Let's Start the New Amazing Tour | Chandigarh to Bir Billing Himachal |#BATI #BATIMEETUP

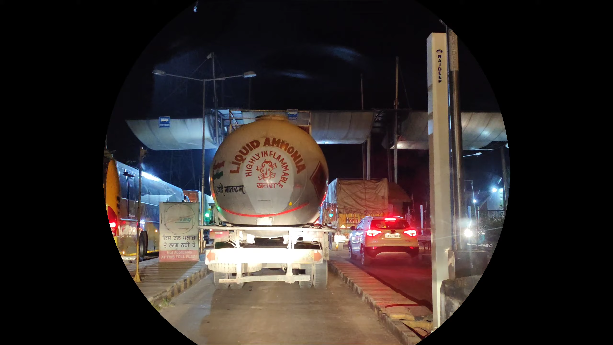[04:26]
नहीं तो आए दिन सुनने में मिलता था कभी कहीं बस खराब हो रही है,
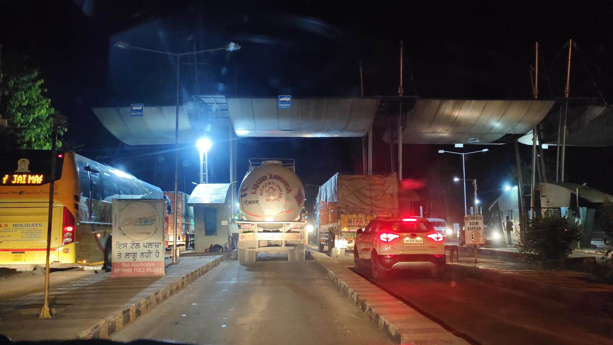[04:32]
ब्रेक डाउन हो रहा है, कोई बस गिर रही है, किसी की ब्रेक फेल हो रही है। तो दोस्तों अभी हम पहुंच चुके हैं आनंदपुर साहिब से थोड़ा सा पीछे, कीर्तपुर साहिब से थोड़ा सा आगे
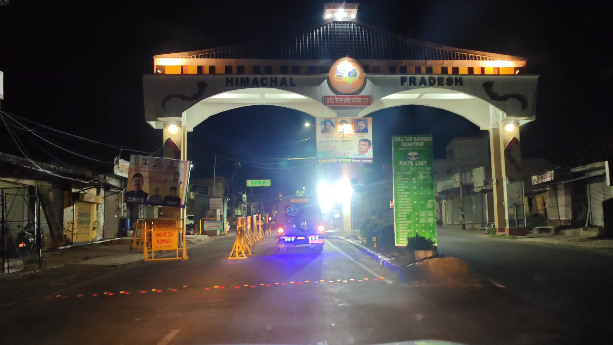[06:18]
जो चलना है वो चलना है 130 किलोमीटर, तो उसी हिसाब से हम बिल्कुल सही चले हुए। दोस्तों ये है हिमाचल का बॉर्डर, यहाँ पे XUV टाइप की गाड़ी का 70 रुपीज लगता है।
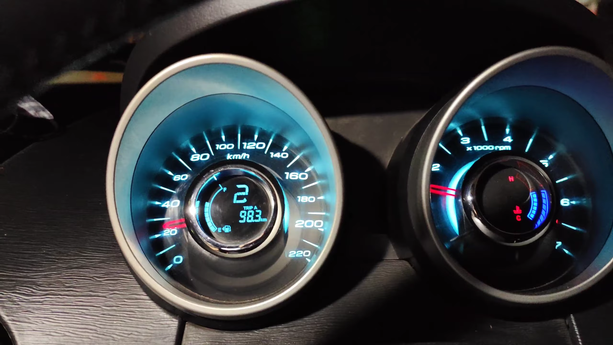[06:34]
अभी रुकेंगे हम चाय पीने के लिए, आई थिंक अभी हम चले हैं 100 किलोमीटर 98.3, अभी चलेंगे थोड़ा सा और 30-40 किलोमीटर और उसके बाद रुकेंगे थोड़ी देर के लिए।
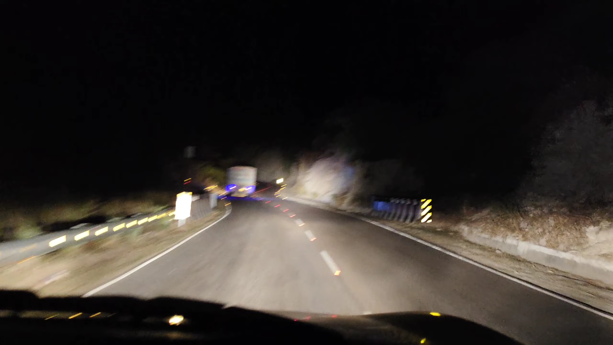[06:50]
200 ऊना क्रॉस करने के बाद पूरा पहाड़ी एरिया आ जाता है। रोड बहुत अच्छे हैं अभी तक बहुत अच्छे रोड चले हुए हैं, नहीं तो अगर रोड अच्छे ना हो तब तो बहुत ज़्यादा टाइम लगता है। अभी हमें सिर्फ हुए हैं अराउंड
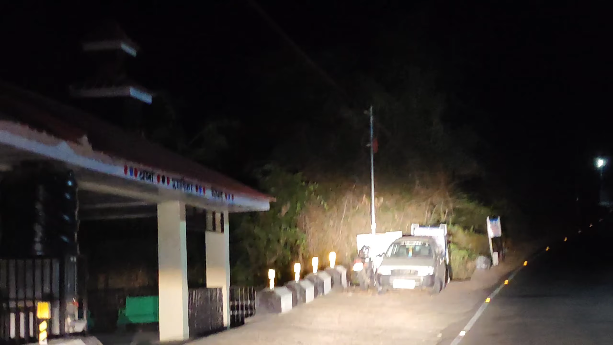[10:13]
ये देखो आप, तो अभी हम धनेटा होके जाएंगे लेट्स सी आगे, उसके बाद पता चलेगा जीपीएस कहाँ से लेके जा रहा है।
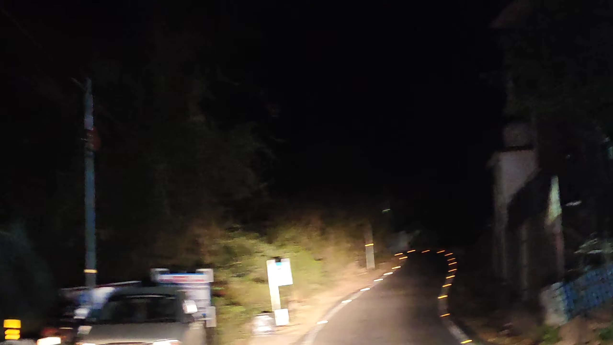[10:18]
तो अभी हम पहुंचे हैं पिपलू नाम की जगह है,
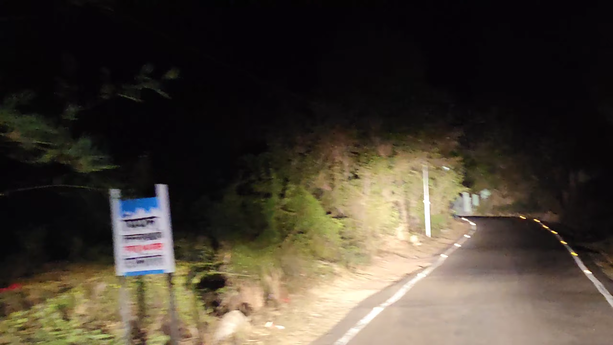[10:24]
पिपलू, ये देखो पिपलू यहाँ पे है। पिपलू की जनसंख्या है भाई